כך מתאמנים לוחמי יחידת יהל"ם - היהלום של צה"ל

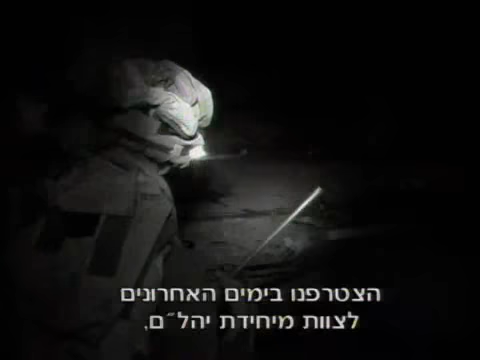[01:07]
הצטרפנו בימים האחרונים לצוות מיחידת יהלום,
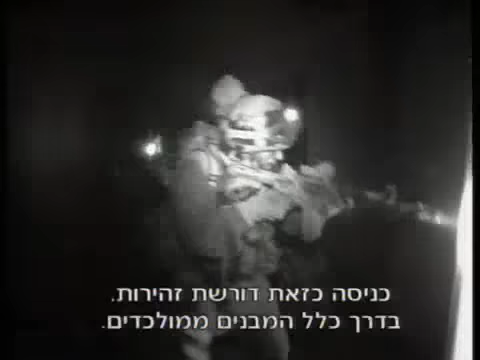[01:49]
כניסה כזאת דורשת זהירות בדרך כלל המבנים ממולקדים.
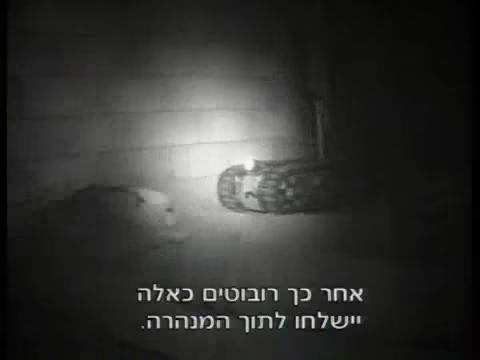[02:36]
אחר כך רובוטים כאלה יישלחו לתוך המנהרה.